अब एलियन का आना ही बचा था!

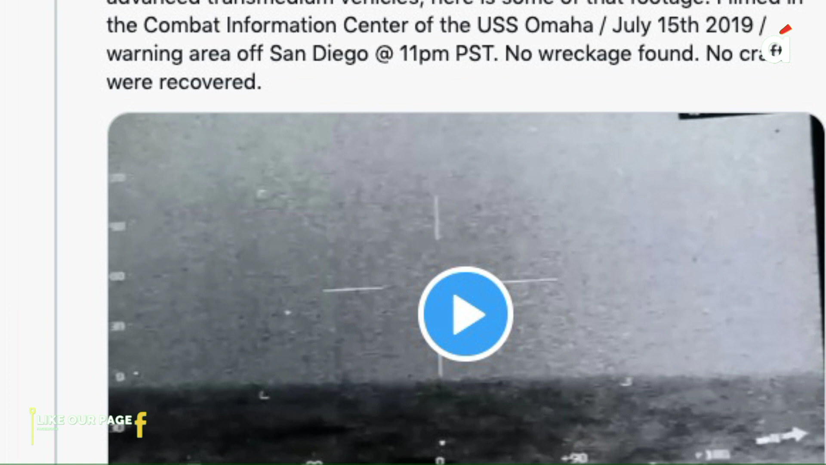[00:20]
ملین سے زیادہ ویوز مل چکے ہیں دوستو کیپشن میں وہ لکھتا ہے
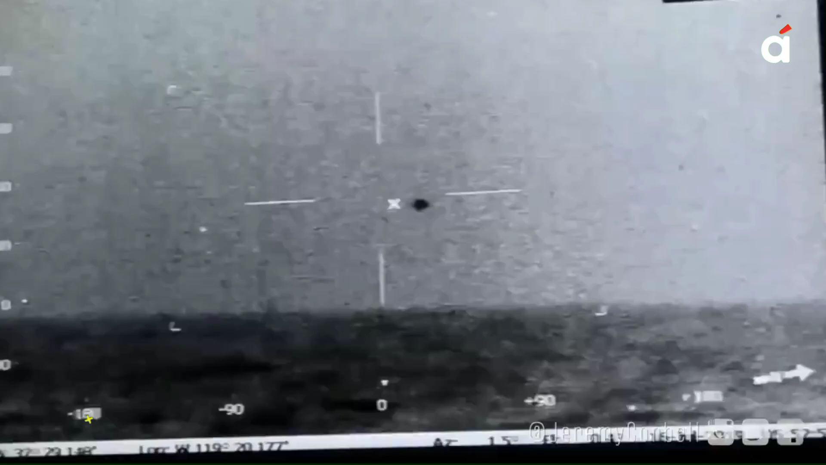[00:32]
یہاں دیکھ سکتے ہیں ان کا کوئی ملبا نہیں ملا اس ویڈیو میں گولاکار
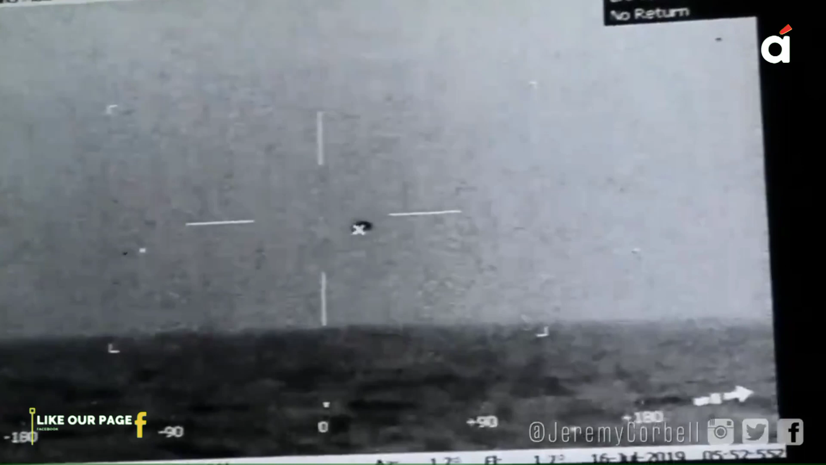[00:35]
میں دکھنے والی ایک چیز دکھائی دے رہی ہے بعد میں وہ سمدر کے اندر چلی جاتی ہے جانکاری کے
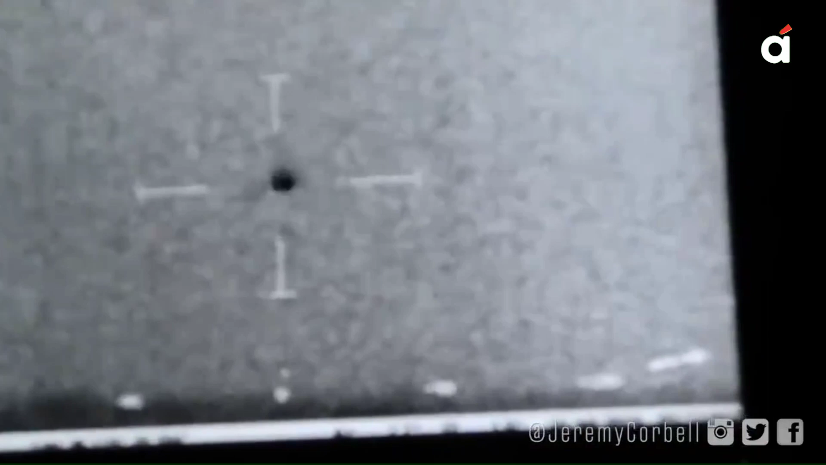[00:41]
مطابق جہاں جسے یو ایف او کو دیکھنے والی شخص امریکی نو سینہ کے خرمچاری تھے یہ
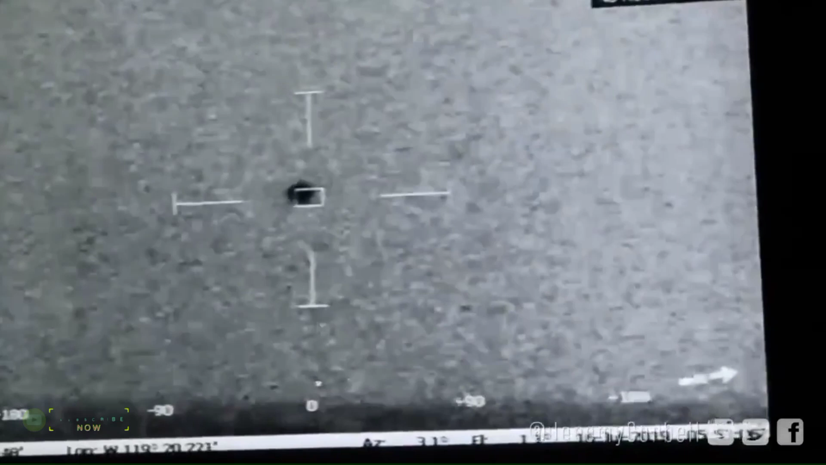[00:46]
ریکارڈنگ یو ایس ایس او مہا میں
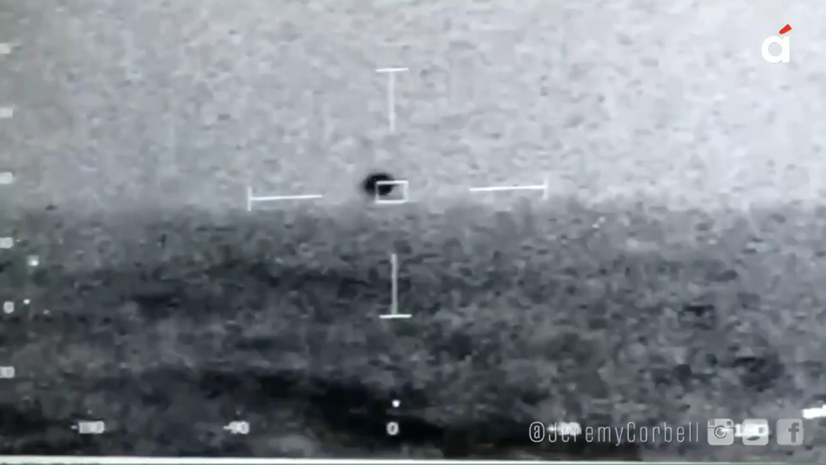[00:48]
لگے کیمرے سے کی گئی اس ویڈیو کو سین ڈی ایگو
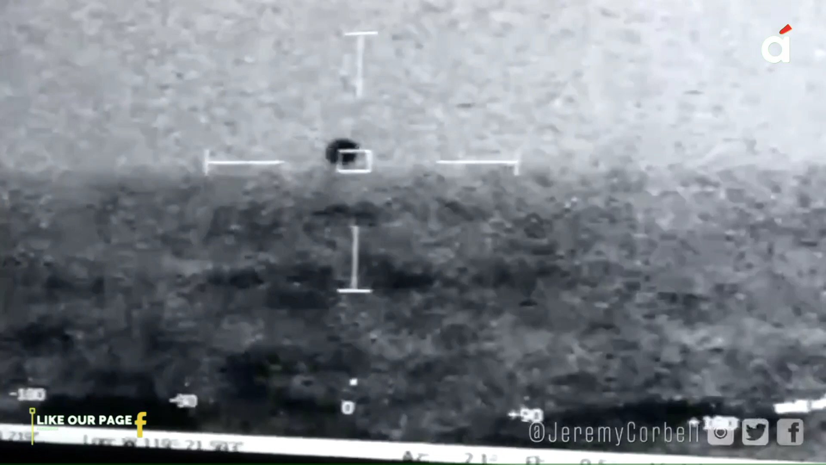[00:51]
کے کمبیٹ انفرمیشن سینٹر کے پاس بنایا گیا تھا اسے سال 2019 میں شوٹ کیا گیا دوستو لیکن جیرمی کے پوسٹ کرنے کے بعد یہ ویڈیو پھر وائرل ہو رہا ہے اور امریکی